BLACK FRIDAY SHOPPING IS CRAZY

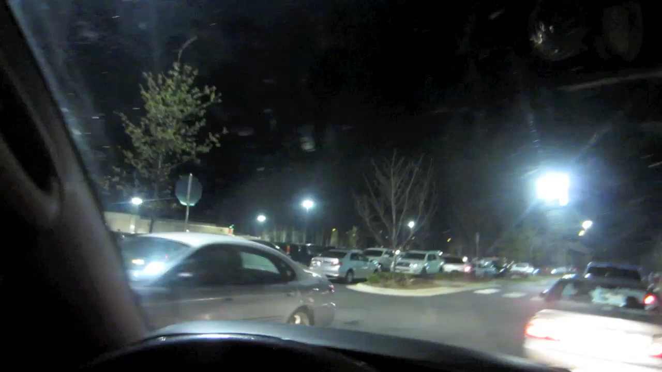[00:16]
So there is, like, literally, I'd say, like, 1,000 cars here.